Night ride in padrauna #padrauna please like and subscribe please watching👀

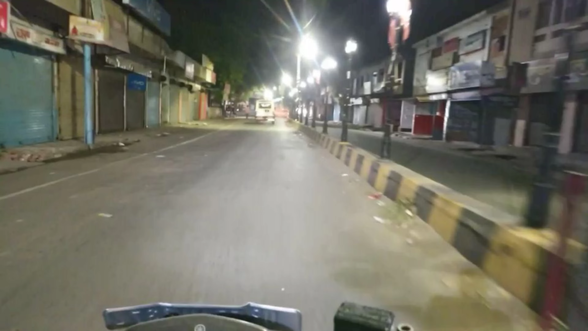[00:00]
है है लो दोस्तों वेल्कम वेक तो माई चैनल एस्टी व्लॉग आप लोग नाइट में बाइक का राइड का मजाए कुछ अलगा था रोड पूरा खाली-खाली मिलता है और अलगी-अलगी ब्यारी-ब्यारी बहुत चल्ती है
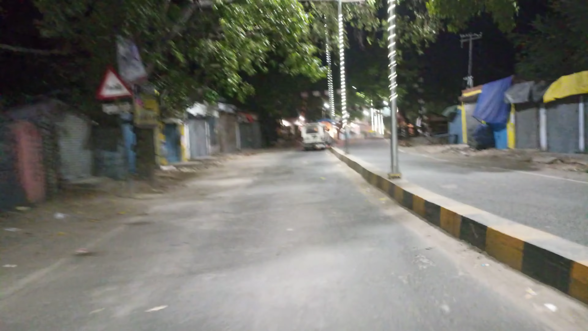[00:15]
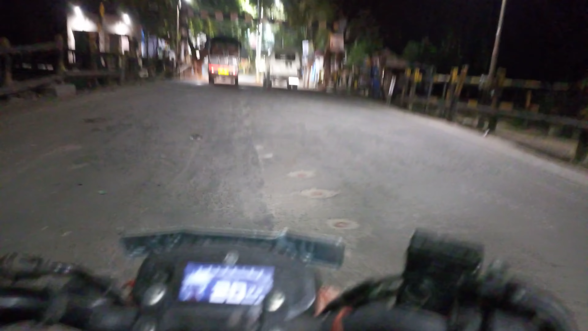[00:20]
अब लोग था नाइट में पाइक से कहां शानी जाकर देखिए बहुत धायाता और आप देख सकता हैं पूरा पूरा कारों-पाथम फाली है वाई शहां!